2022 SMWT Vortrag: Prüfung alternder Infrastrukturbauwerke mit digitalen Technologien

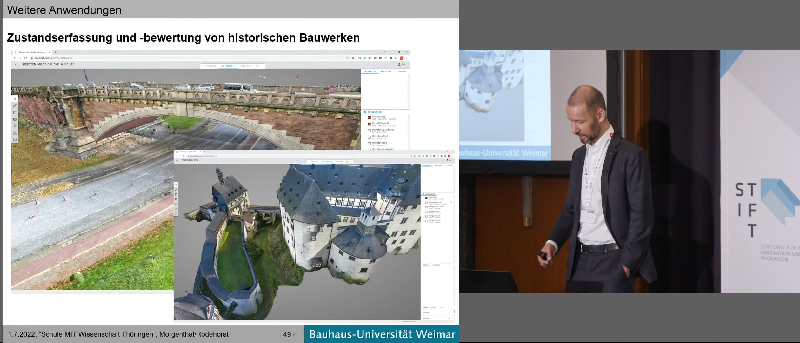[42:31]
also gerade in der Denkmalpflege ist sowas interessant, wir nehmen also auch viele denkmalgeschützte Bauwerke auf, Schlösser, Bogen und so weiter, hat natürlich auch touristische Aspekte, wenn man das dann in 3D-Modellen darstellen kann, also da sind wir zum Beispiel auch mit dem Landesamt für Denkmalpflege an vielen Stellen unterwegs. Was extrem aktuell ist im Moment, das wissen Sie alle,
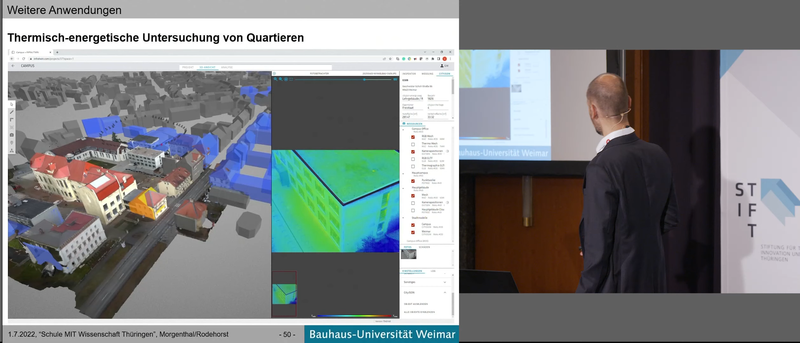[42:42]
ist die Frage der thermisch-energetischen Bewertung von Bauwerken, wir wissen alle, dass wir Energie sparen müssen, ein Thema ist Heizungsanlage und so weiter, da gibt es natürlich viele Diskussionen, da müssen wir zum Beispiel auch Informationen über das Gelände haben, wenn Sie fragen, wo kann ich Geothermie setzen, wie viel Platz ist da, wie groß ist eine Dachfläche,
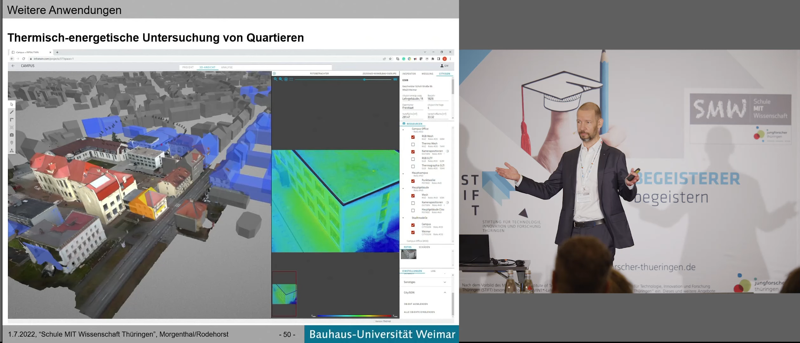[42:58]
wie viel Platz habe ich da, wie viele PV-Zellen gehen da drauf, dann will ich das am besten auch in einem 3D-Modell messen können, also auch bei sowas können wir Mehrwerte generieren, dann sieht hier mal so ein Campus-Modell von unserer Uni, man kann das auch in den Stadtkontext setzen, die entsprechenden Geomodelle, wo solche Klötzchen-Modelle eigentlich schon da sind, in Geodaten können wir alles sehr schön integrieren und dann können Sie in solchen 3D-Modellen messen,
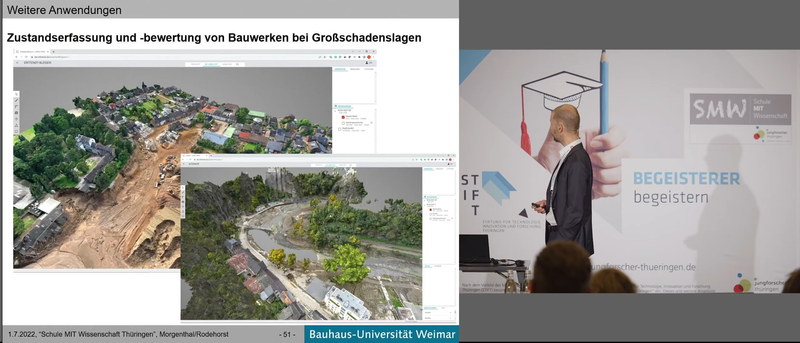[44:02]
da sind wir, als das Hochwasser kam, sehr schnell im Einsatz gewesen,
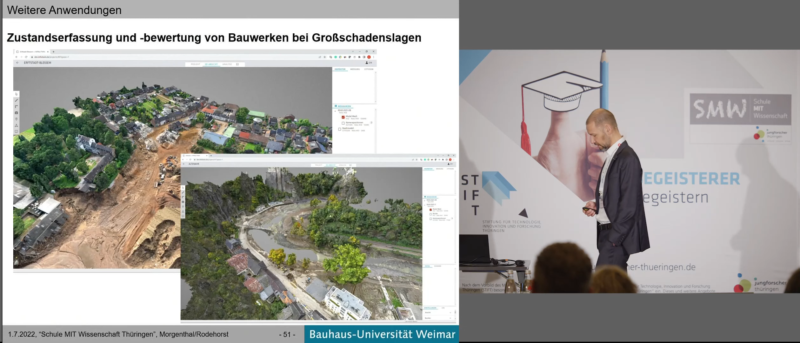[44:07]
haben für das THW und mit den entsprechenden Einsatzkräften vor Ort solche Befliegungen durchgeführt und haben hier eigentlich einen ähnlichen Workflow durchgeführt, haben also auch eine 3D-Rekonstruktion dieser Großschadenslagen, dieser Hochwassergebiete aufgenommen und durchgeführt und sind entsprechend dann eben auch zu solchen 3D-Modellen gekommen. Ich glaube, man kann sich sehr gut vorstellen, dass man da zu Informationen kommt, gerade wenn sich dann jeder in diese Plattform einloggen kann und das entsprechend in 3D sich angucken kann, dass man also messen kann, wo komme ich mit dem Fahrzeug noch durch, wie hoch steht das Wasser da, welches Gebäude steht noch, welche Brücke ist noch befahrbar und das lässt sich also fast in Real-Time,
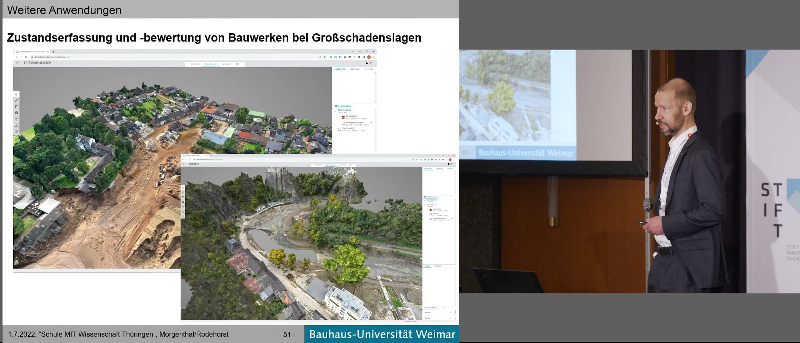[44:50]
wie gesagt, dicke Rechner brauchen wir immer für die Reko, aber einspielen und entsprechend zur Verfügung stellen und da sind wir jetzt auch dabei, neue Forschungsprojekte aufzuziehen, weil das natürlich auch was ist, wo sich im letzten Jahr herausgestellt hat, dass gerade on the ground eben nicht alles so rund lief und dass solche Dinge hier hilfreich sein können. Jetzt habe ich Ihnen das in unserer Webplattform gezeigt und wirklich jetzt die Abrundung erfolgt, indem ich mal noch auf andere Technologien gehe,